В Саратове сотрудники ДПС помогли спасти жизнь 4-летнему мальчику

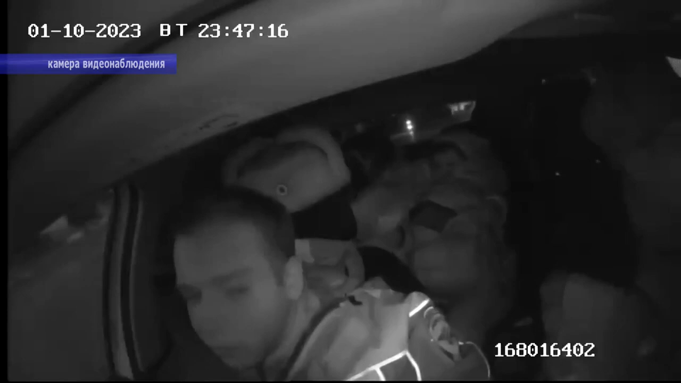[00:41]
И вот патрульная машина с сиреной и проблесковыми маячками срывается с места в сторону ближайшей больницы. В пути отец ребенка отчаянно пытается привести его в чувство. Мы проследовали в третью городскую больницу.
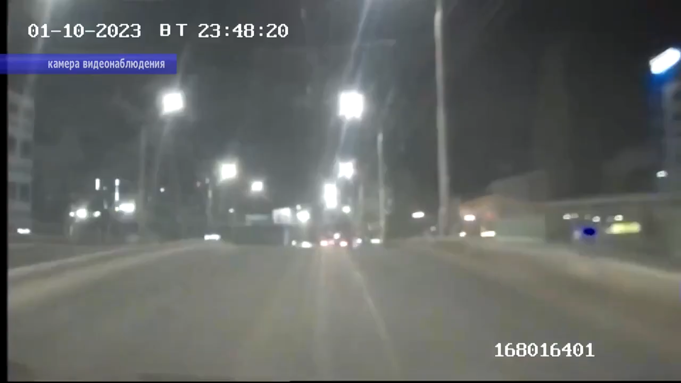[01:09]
Экипаж мчал по ночным улицам, стараясь выиграть спасительное время. Тревога читалась и на лицах полицейских.